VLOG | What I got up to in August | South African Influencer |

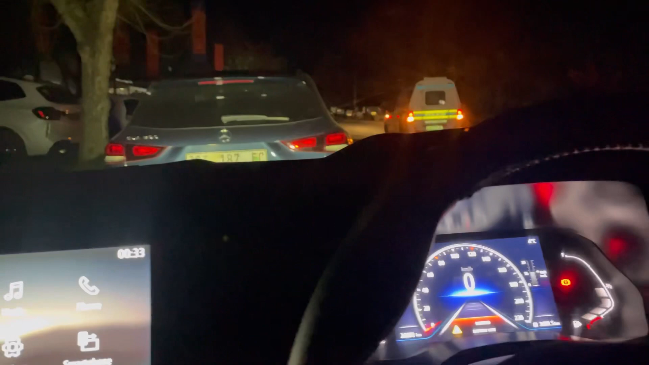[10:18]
Yo, sana the police van, like my police are galavanting.